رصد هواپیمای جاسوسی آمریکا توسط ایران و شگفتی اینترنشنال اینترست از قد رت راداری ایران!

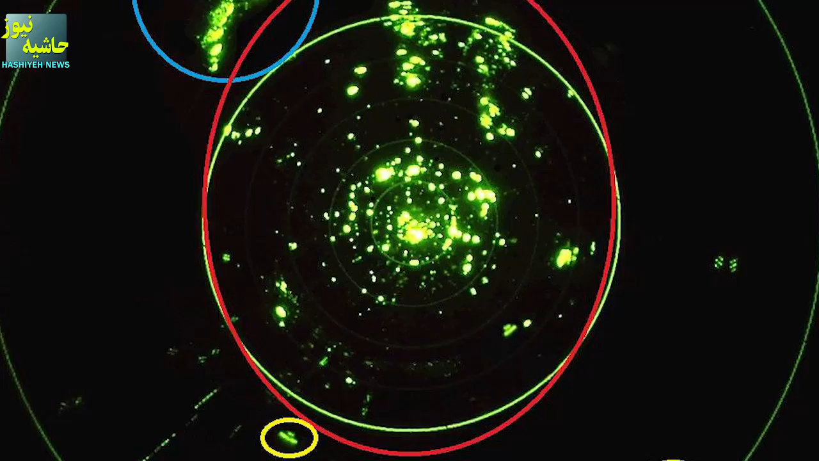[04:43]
صدح دریا به دلیل انهنای کره زمین امکان مشاهده اهداف در برد بیش از 30 کلومتر در صدح زمین یعنی ارتفاع پایین را